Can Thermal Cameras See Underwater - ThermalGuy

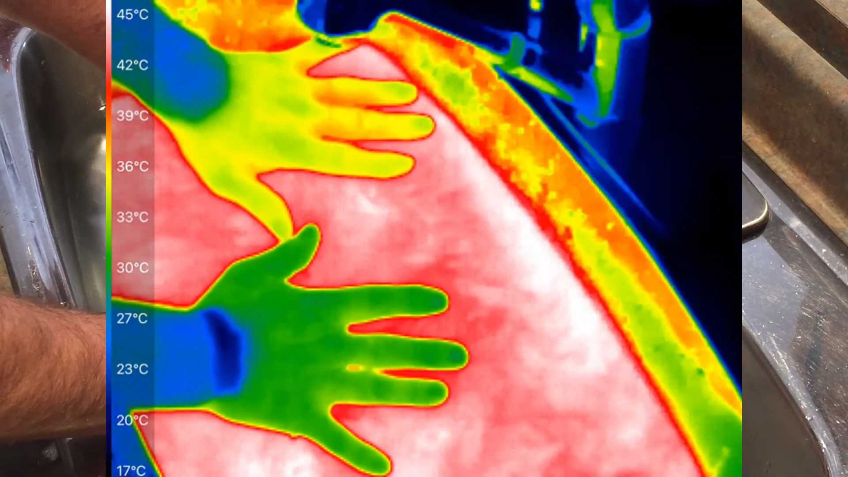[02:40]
On screen: scale top 45°C, scale bottom 17°C
our next experiment here I'm going to come with a bowl of cold water.
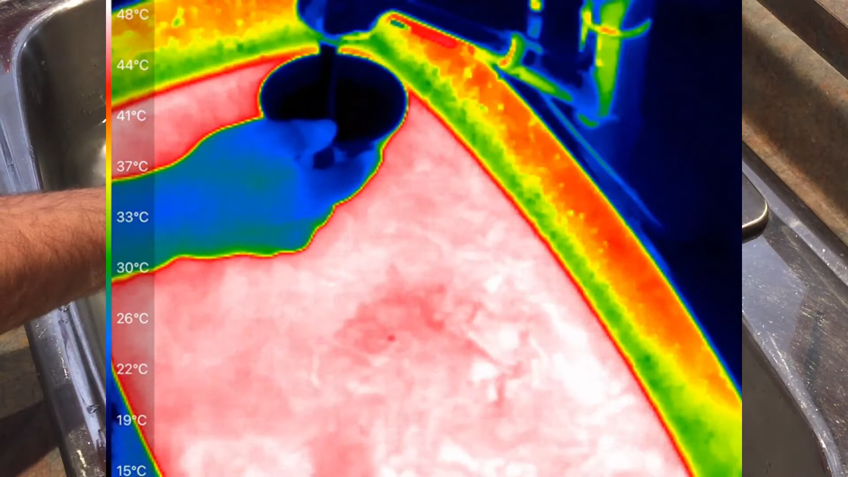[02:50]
On screen: scale top 48°C, scale bottom 15°C
I'm going to put it into the sink of hot water and we'll see what will happen. Let me just top up the sink and it's a little bit low.
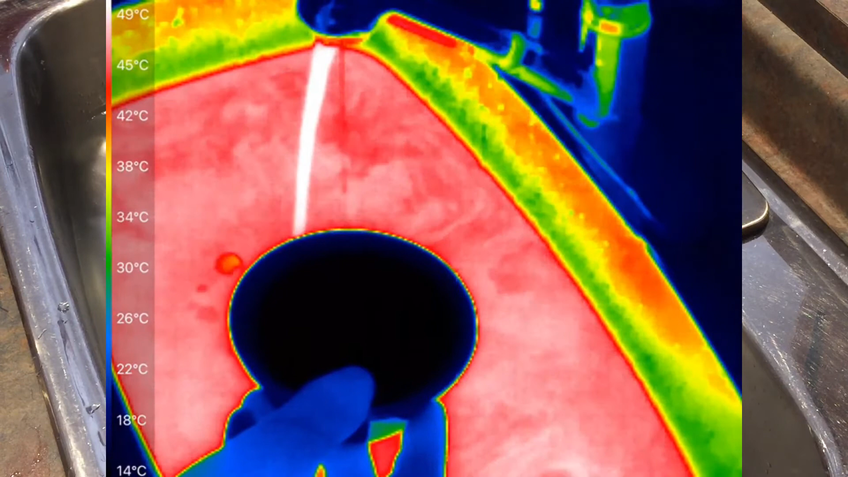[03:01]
On screen: scale top 49°C, scale bottom 14°C
And here's the bowl of cold water and
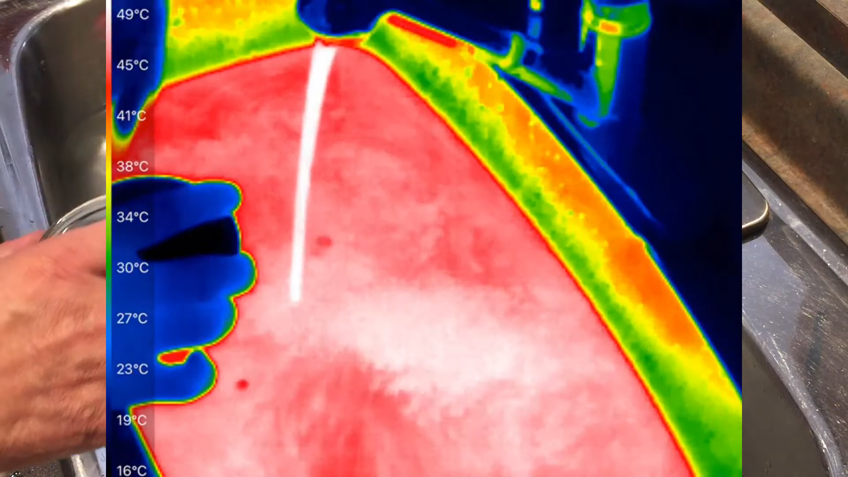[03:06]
On screen: scale top 49°C, scale bottom 16°C
let me gently put the bowl
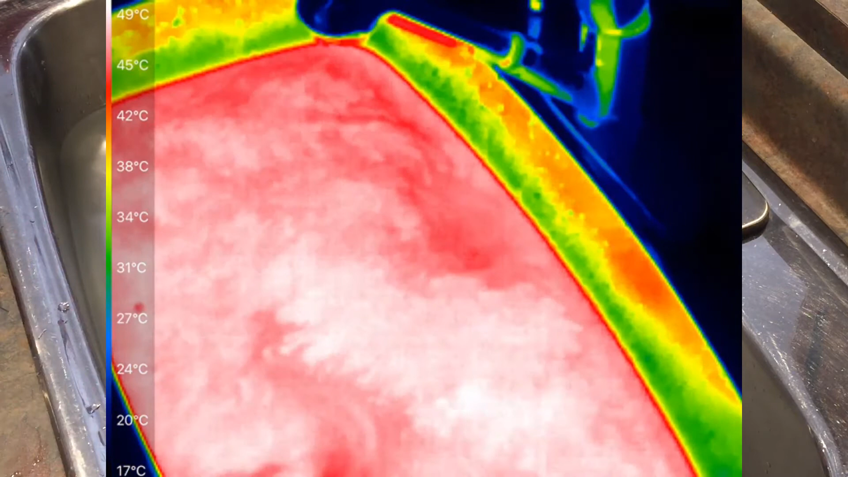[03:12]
On screen: scale top 49°C, scale bottom 17°C
of cold water into the sink and we'll see what will happen.
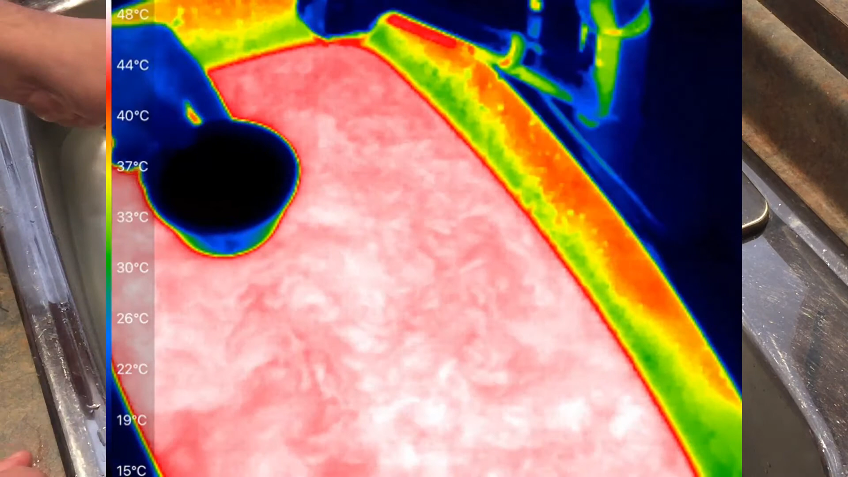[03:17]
On screen: scale top 48°C, scale bottom 15°C
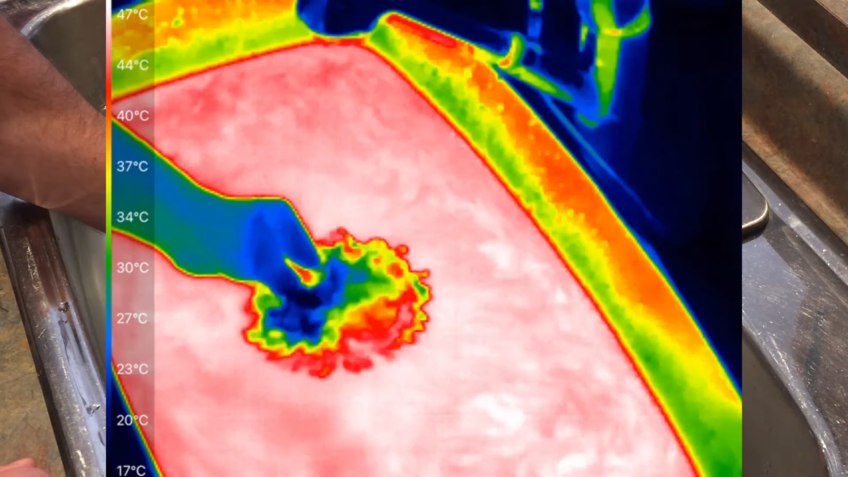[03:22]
On screen: scale top 47°C, scale bottom 17°C
You see the heat signature just briefly and then it blends in with the rest of the hot water.
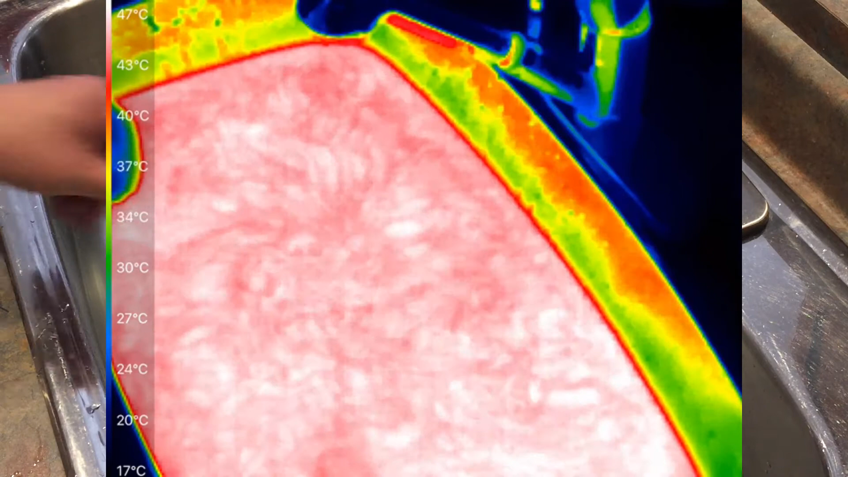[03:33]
On screen: scale top 47°C, scale bottom 17°C
Okay let me just remove the bowl. Let's go to an extreme here. What happens if we come with an ice cube and put it into water? Here's an ice cube.
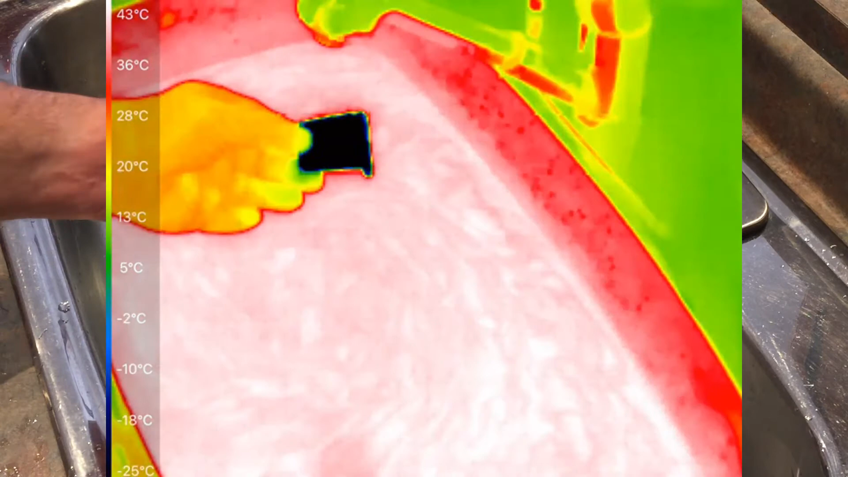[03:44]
On screen: scale top 43°C, scale bottom -25°C
Drop it in.
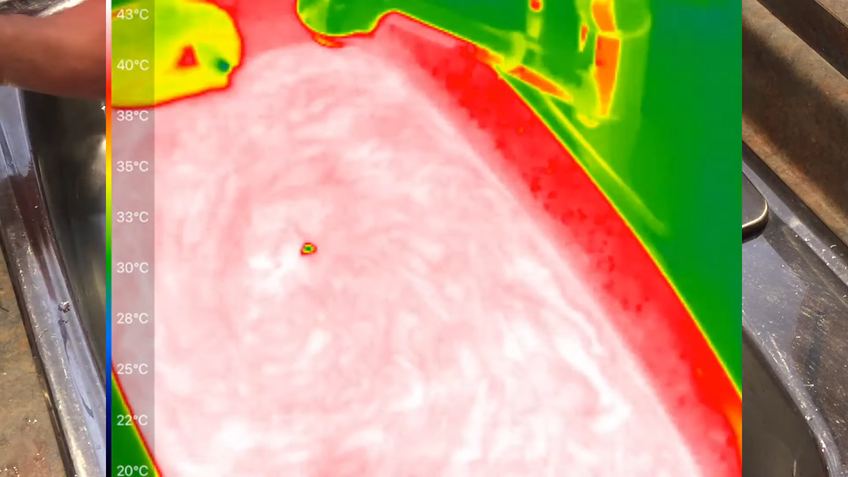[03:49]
On screen: scale top 43°C, scale bottom 20°C
And you can still see the ice cube. It's not blending in but that's because it's floating so the surface of the ice cube is still above the surface of the water.
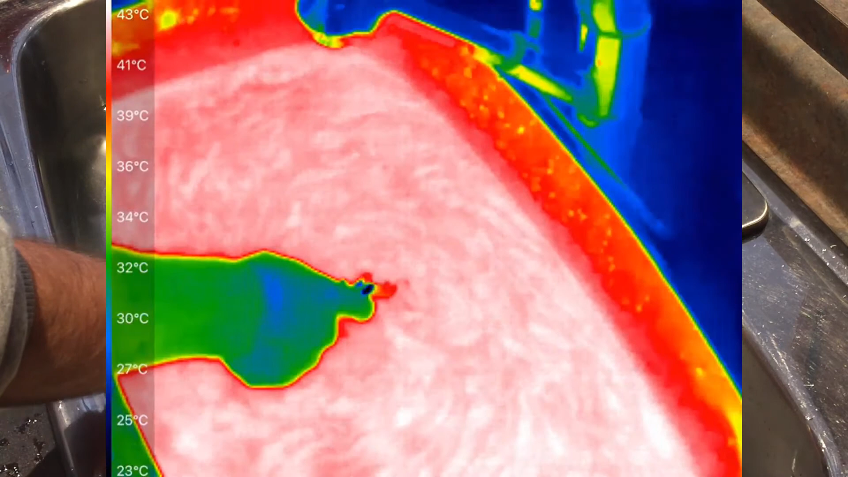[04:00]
On screen: scale top 43°C, scale bottom 23°C
So definitely you still will see the temperature difference there.
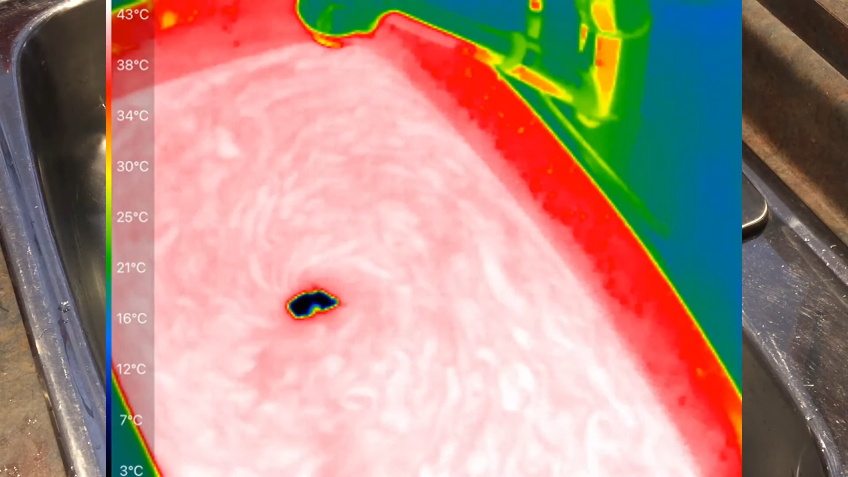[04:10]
On screen: scale top 43°C, scale bottom 3°C
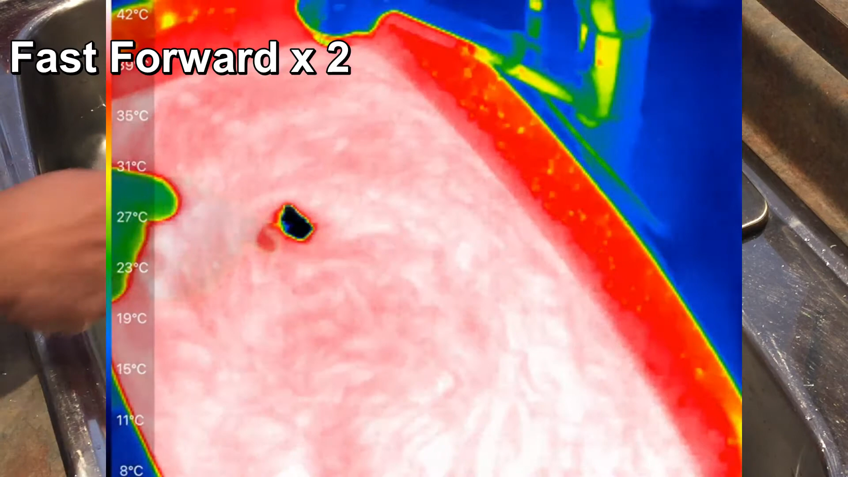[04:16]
On screen: scale top 42°C, scale bottom 8°C
Let me just speed up the video here a bit to help melt the ice a little bit quicker.
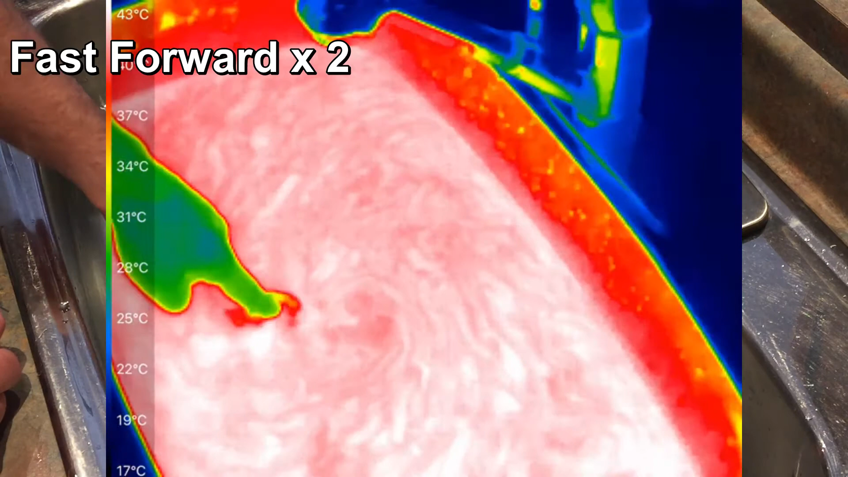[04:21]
On screen: scale top 43°C, scale bottom 17°C
But the temperature difference you see here is because the ice cube is floating. So you definitely see it above the water and as it dissolves it's well it's gone.
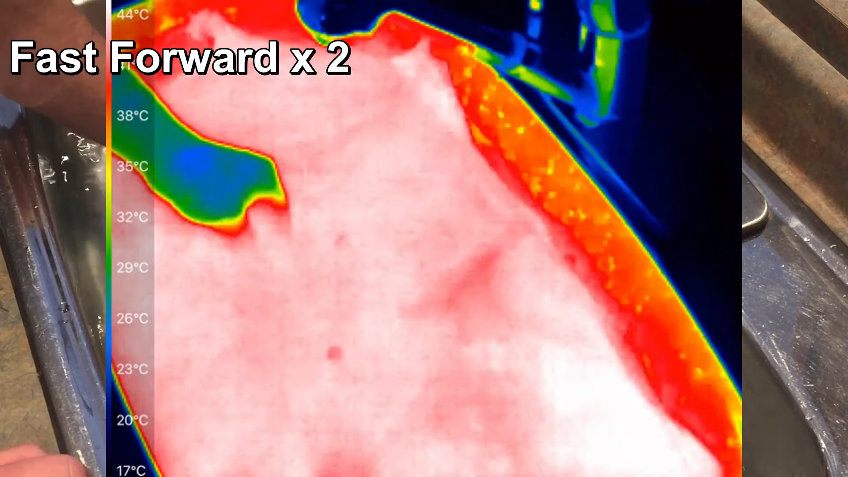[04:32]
On screen: scale top 44°C, scale bottom 17°C
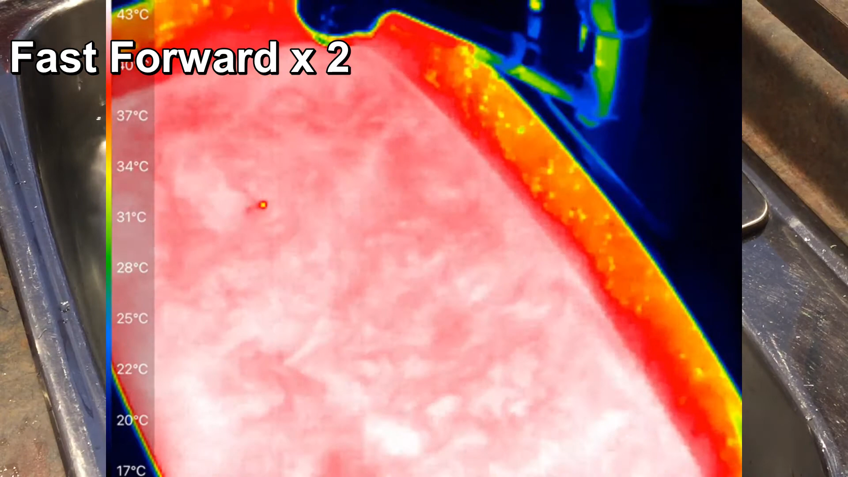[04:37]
On screen: scale top 43°C, scale bottom 17°C
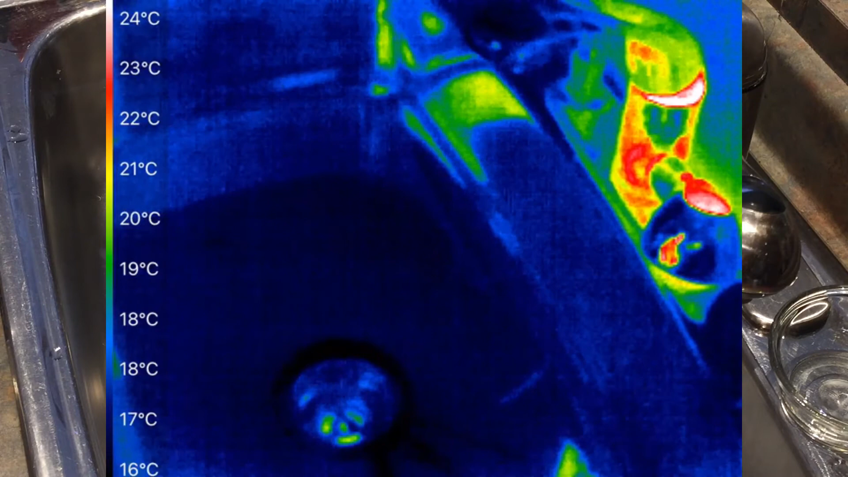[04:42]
On screen: scale top 24°C, scale bottom 16°C
Okay second up is the experimenting with the cold water. Let me just put the stopper in and fill up the sink with cold water.